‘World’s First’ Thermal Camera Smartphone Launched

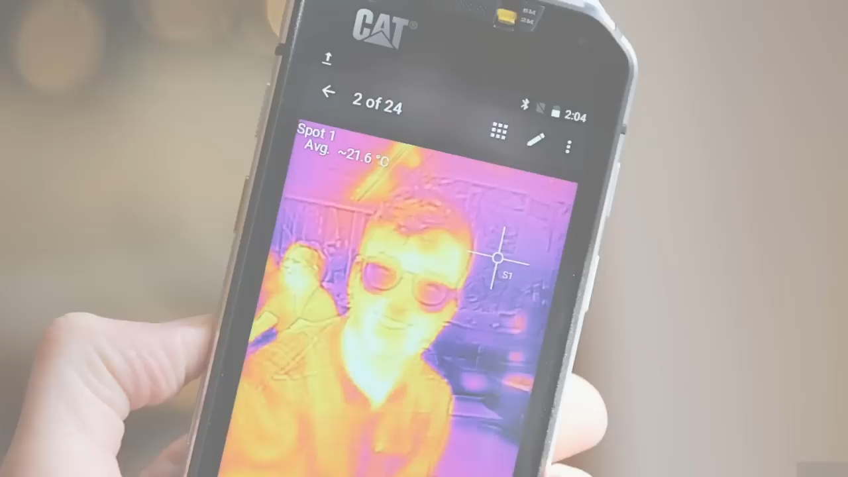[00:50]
On screen: spot 21.6°C
spotting moisture and missing insulation, identifying overheating electrical appliances and circuitry, and seeing in complete darkness.
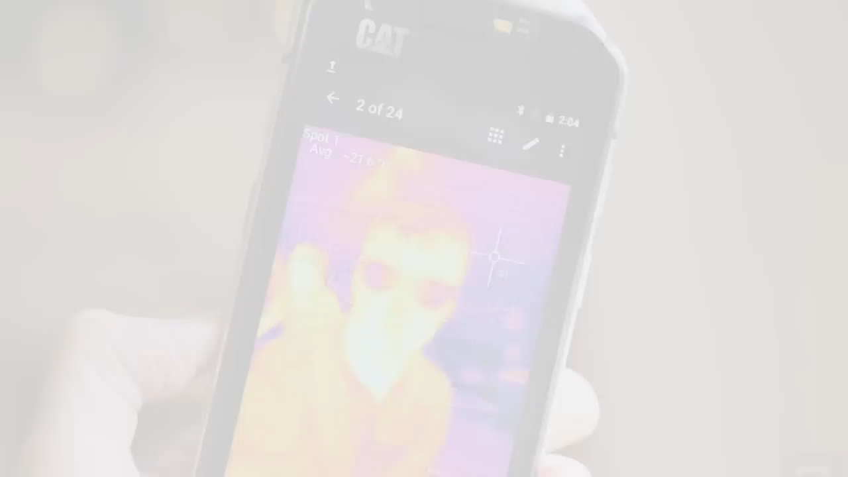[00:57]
The thermal camera visualizes heat that is invisible to the naked eye,
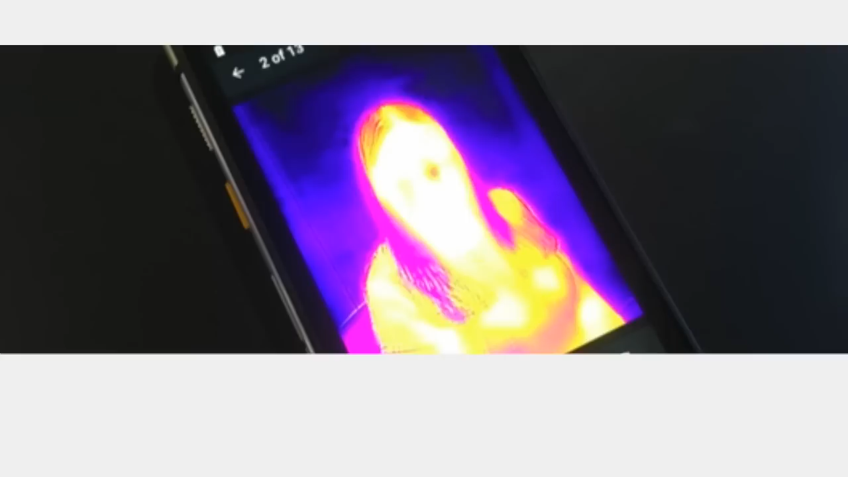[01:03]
highlighting temperature contrasts.
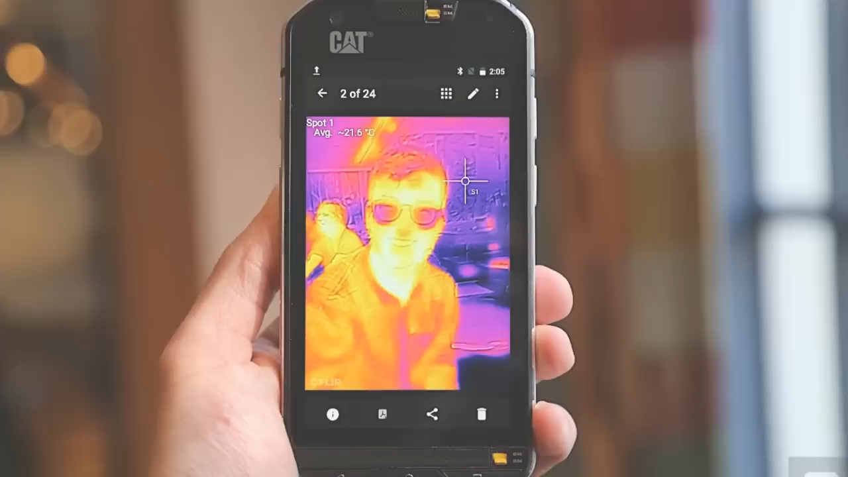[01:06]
It can pick up heat and measure surface temperatures from a distance of up to 50 to 100 feet,